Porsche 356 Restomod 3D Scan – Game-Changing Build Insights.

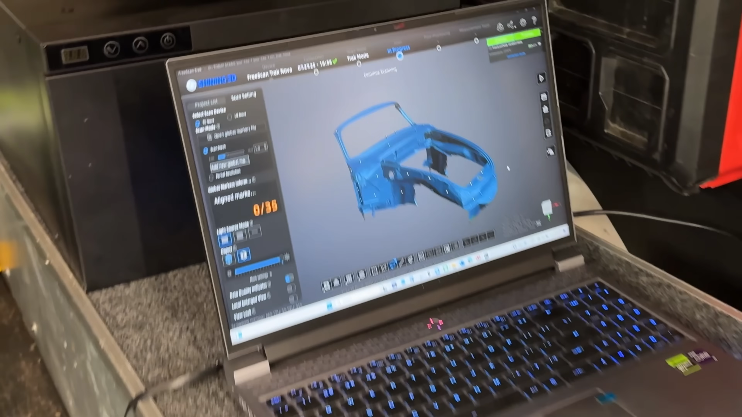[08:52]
Cool, dude. Thank you. So, what do we have? We've got the front end there. Yeah, front end.
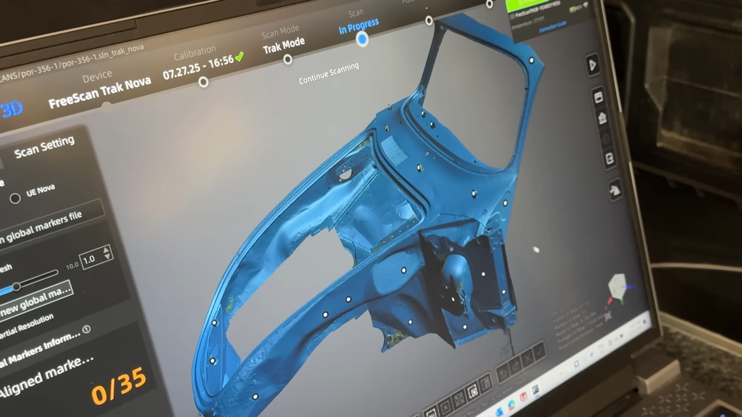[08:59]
Dash around here. Front wing screen.
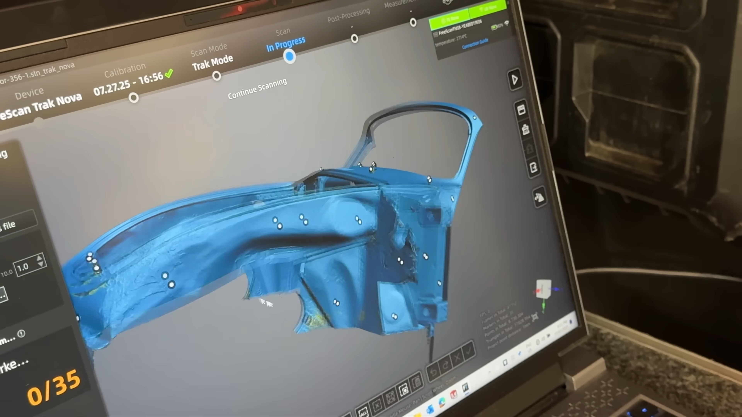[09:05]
Pretty much all the detail you'll need. Awesome. Yeah.
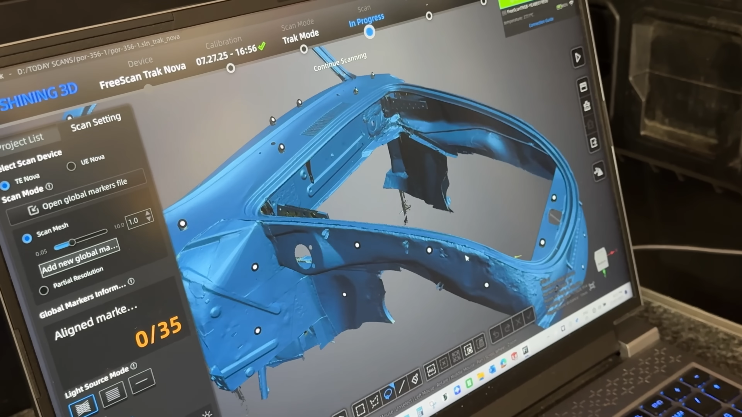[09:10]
So we'll be able to get that file and then just overlap it to the other one, which we've got, which is the 718 file. Turn this to 718 file.
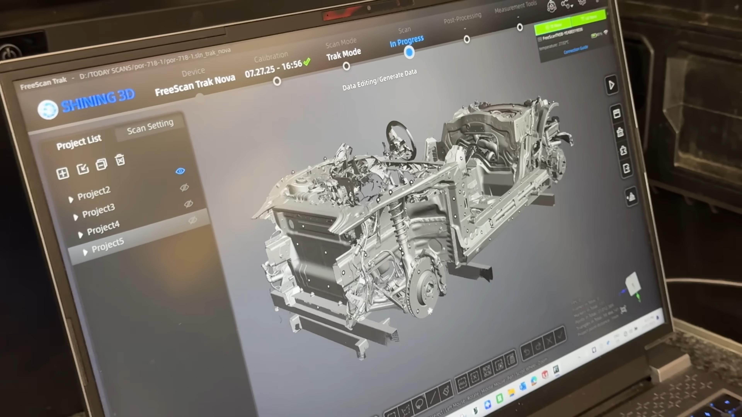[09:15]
We can just overlap them, right?
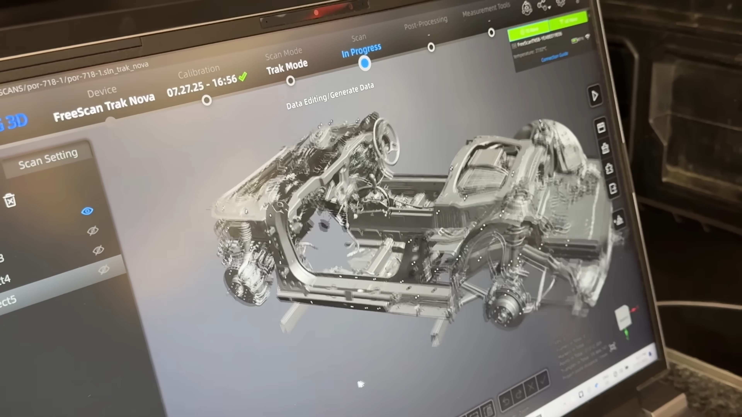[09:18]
Pretty much, yeah. We'll just work out the coordinate systems for these. Give them a middle plane, top plane and a front plane.
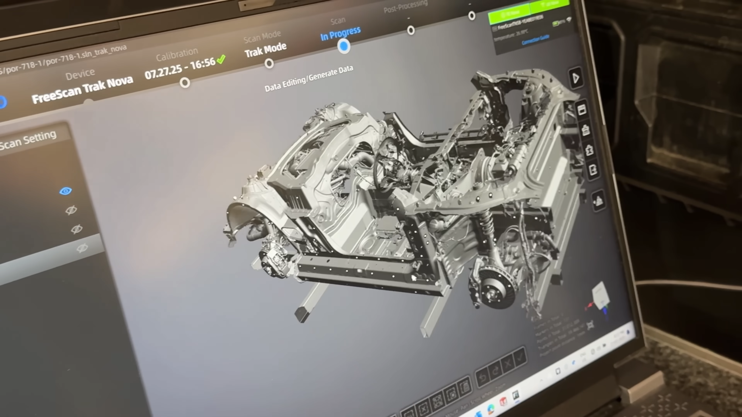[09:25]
And then we can overlap the two and offset as we need to to determine where it's going to sit on the body over the straps.
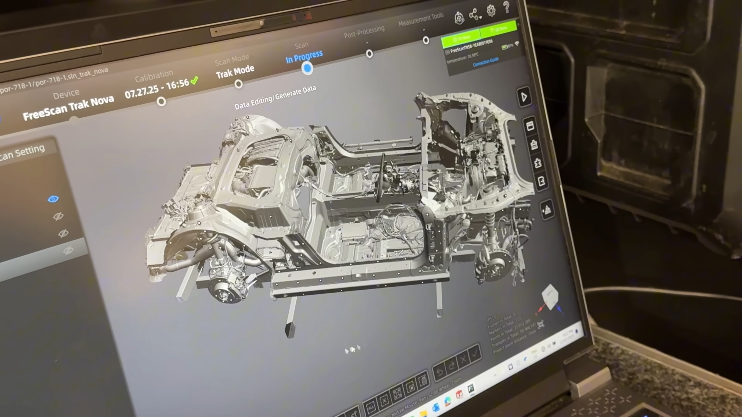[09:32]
And, yeah, work out what we need to do from there. Cool. Let's see how much more chopping we've got. Yeah.
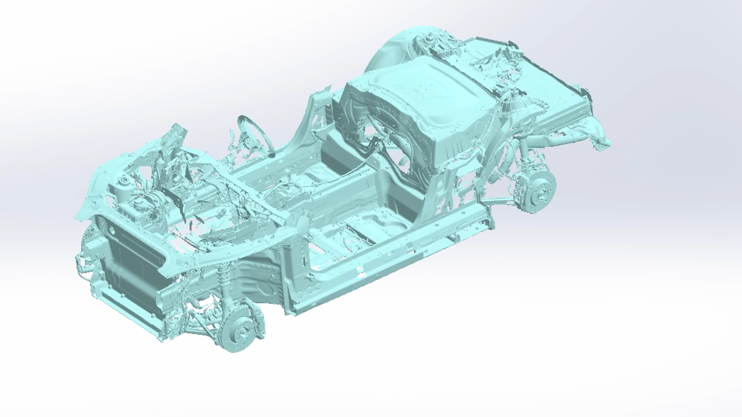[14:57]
We've set, you know I mentioned a whole bunch of times, we've set the A pillar, the hinge post on the 356 body as a datum.
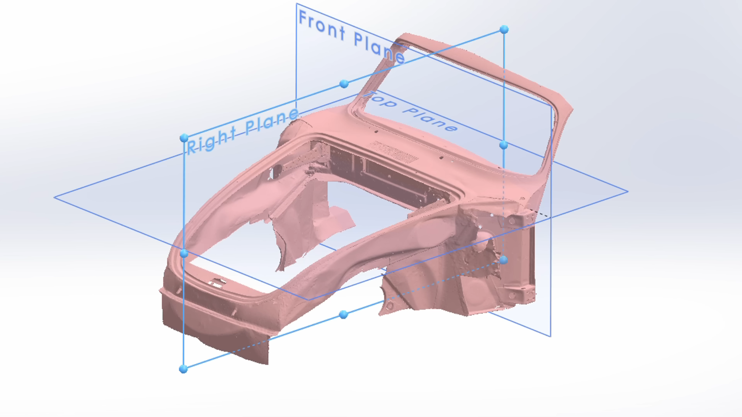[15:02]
Then from there we're out to reference our wheelbase.
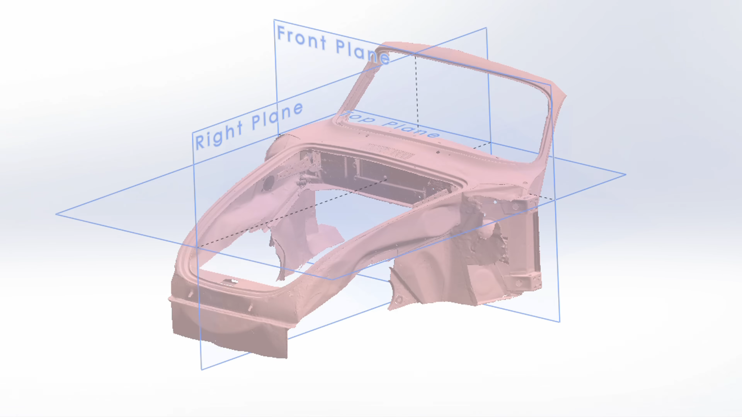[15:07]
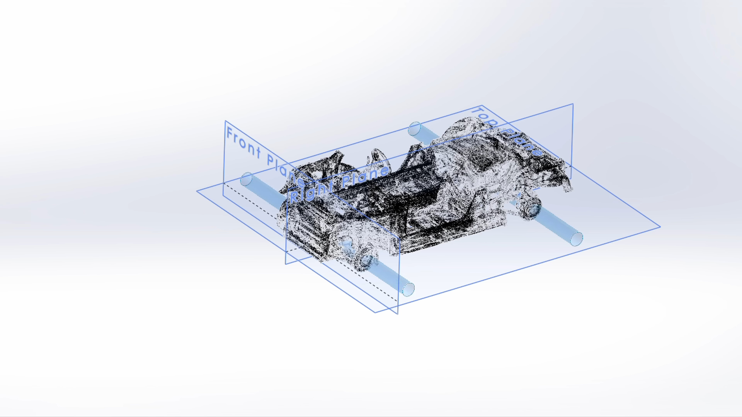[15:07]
So we found our wheel centers on the 718, cross-referenced the 356, made the wheelbase change that we discussed in the previous video.
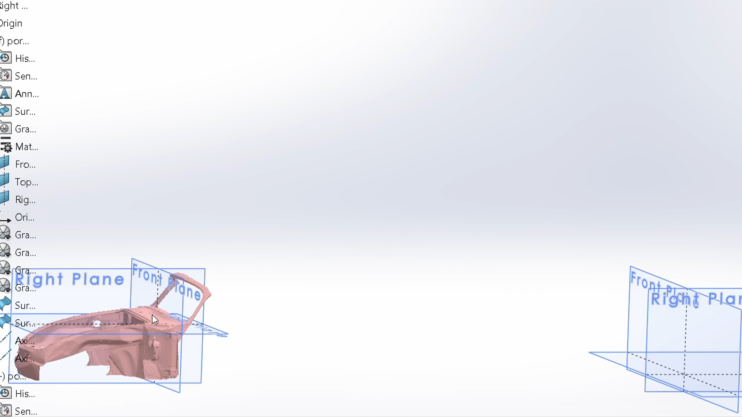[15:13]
And then he started to overlay the bodies. And now with this 3D file we can rotate, zoom in,
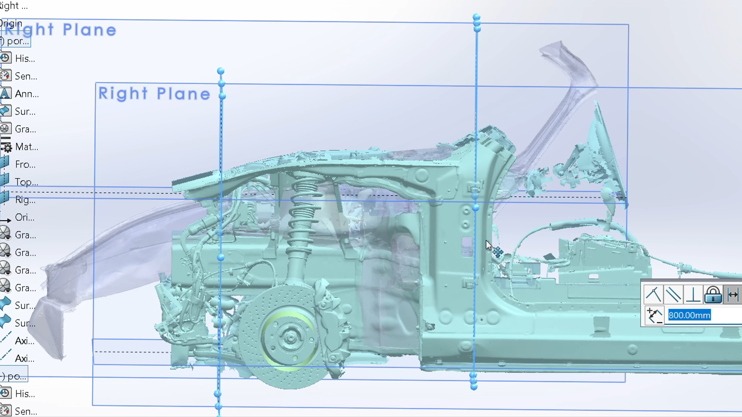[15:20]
spin around and really find exactly where the interference is and where the two bodies are going to overlap.